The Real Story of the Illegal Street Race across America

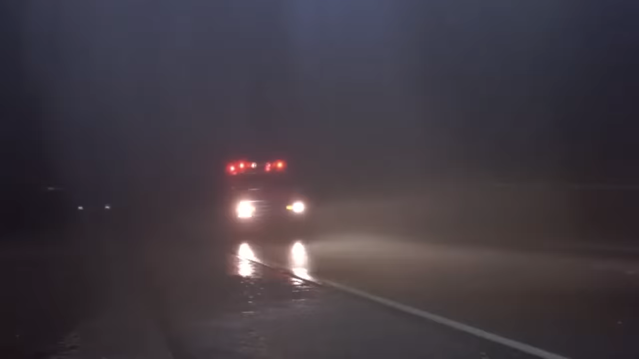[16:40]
When the mechanic said the carburetor was good, Yates quickly took off, attempting to get out before more police caught on.
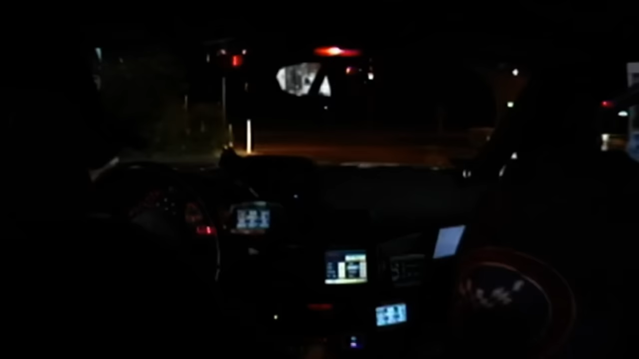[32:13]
This was it. This is what it was all for. The final miles were a hectic mess. A low gas light came on, and Cory yelled for them to slow down for a film production car waiting ahead, a Cayenne Turbo, but they blew right by it.
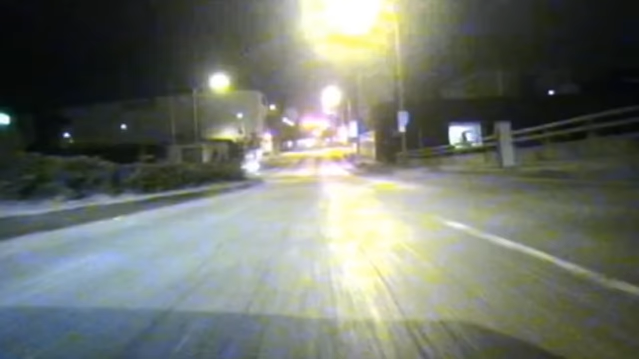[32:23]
Alex was breaking his own rules and driving dangerously.